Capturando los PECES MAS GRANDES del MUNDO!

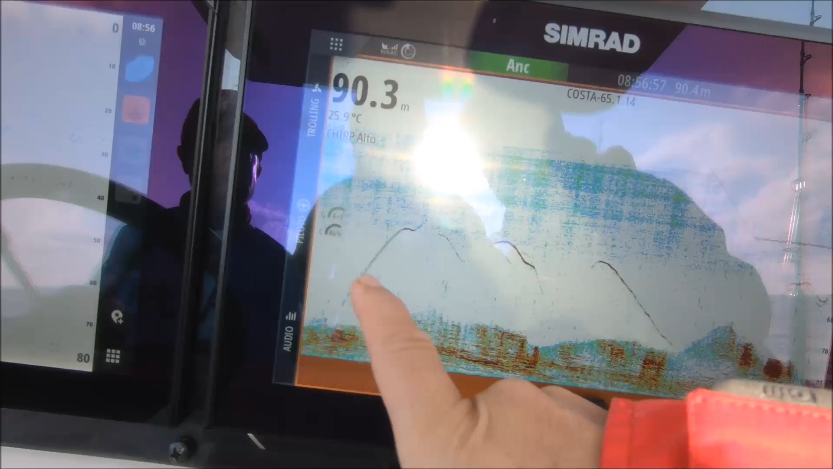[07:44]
On screen: depth 90.3 m, water 25.9°C
Mirad todos los atunes como están subiendo, ¿vale? Aquí vemos el brumeador que lo hemos bajado, ahora lo tenemos aquí quieto, sí.
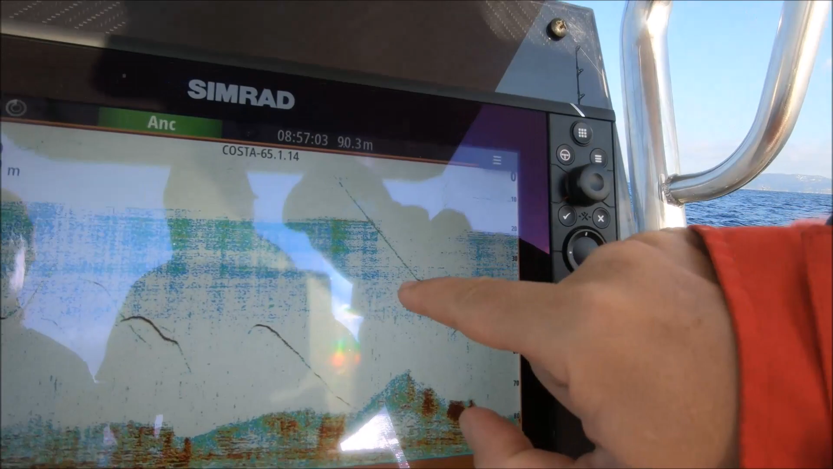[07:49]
On screen: depth 90.3 m
Ahora vamos a abrir para que veáis, ¿veis?
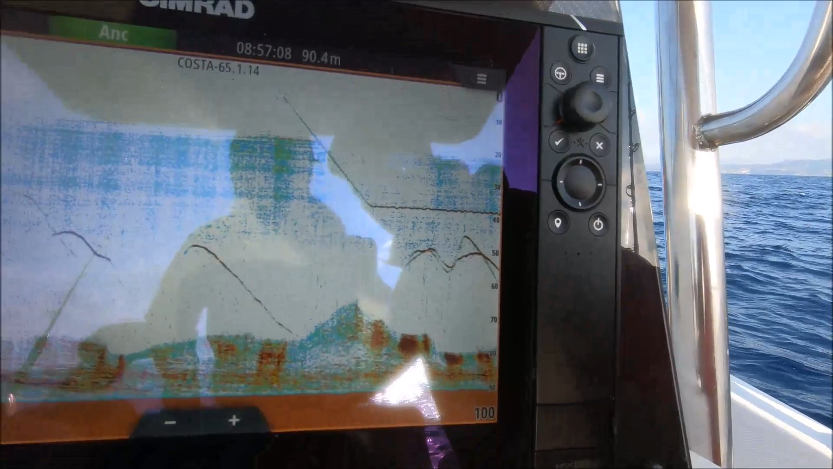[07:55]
Aquí ya se ha abierto el brumeador,
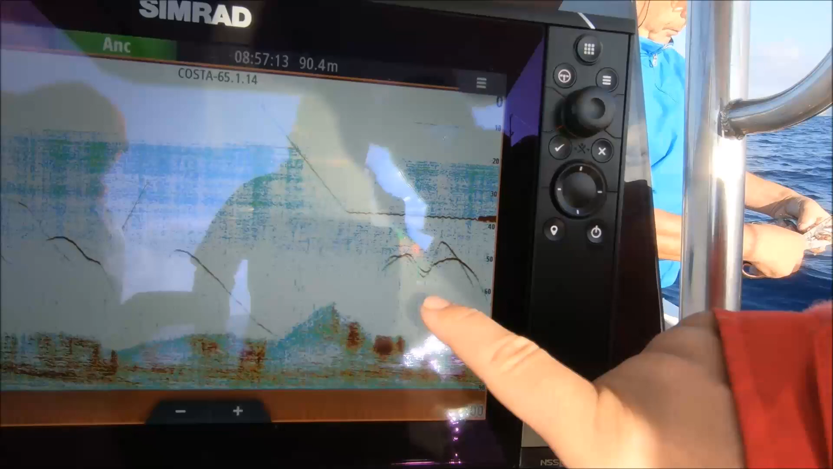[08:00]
está saliendo la sardina y ahora los atunes en principio van a subir a comer toda esta sardina, ¿vale? Si lo queréis ver con más zoom,
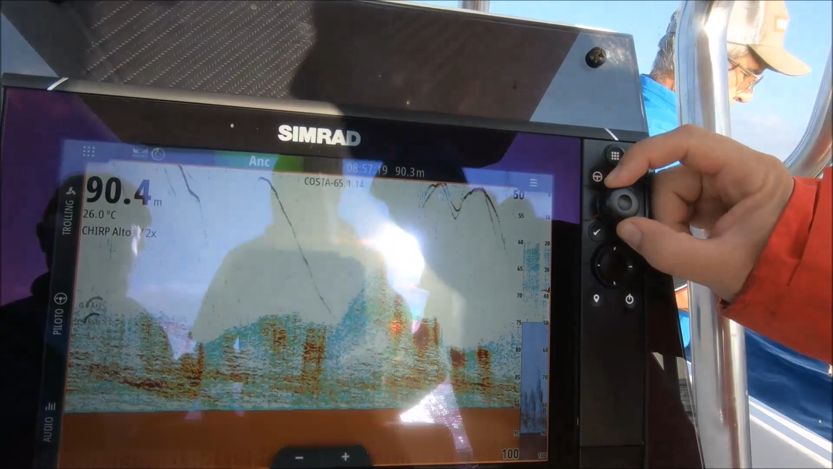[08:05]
On screen: water 26.0°C
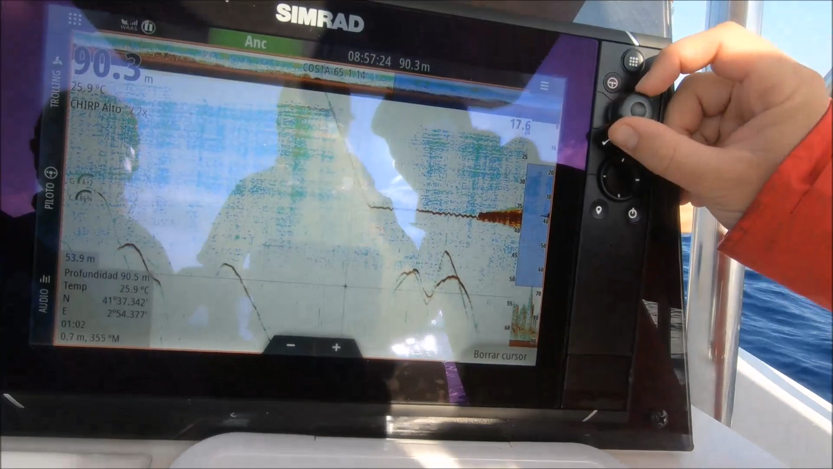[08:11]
On screen: depth 90.3 m, water 25.9°C
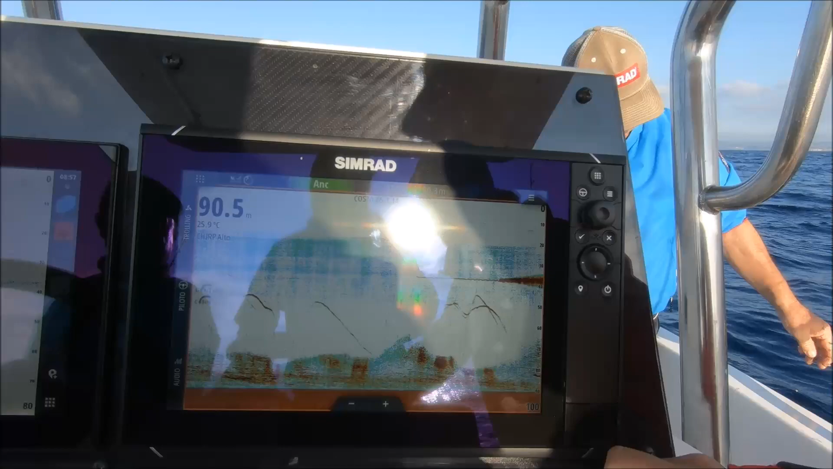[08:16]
On screen: depth 90.5 m
abajo es pescado vivo, pescado pequeñito, jurel,
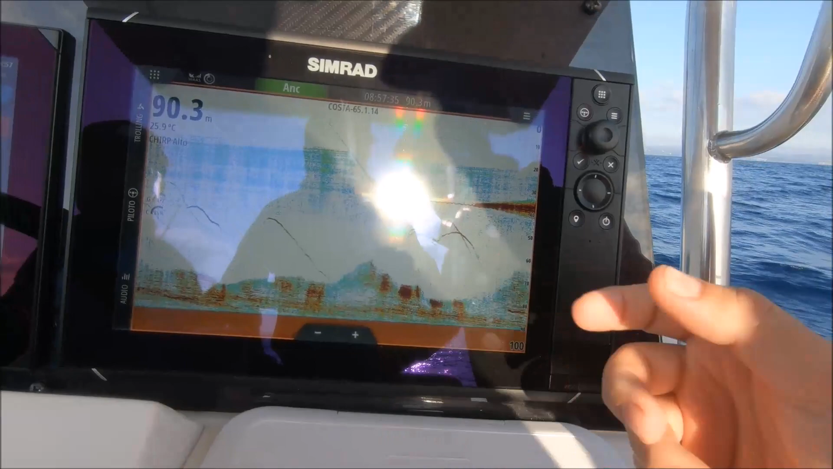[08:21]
On screen: depth 90.3 m, water 25.9°C
sardina, un poquito de todo, y ellos están por aquí abajo y de vez en cuando nos suben a comer todo el brumeo que estamos tirando.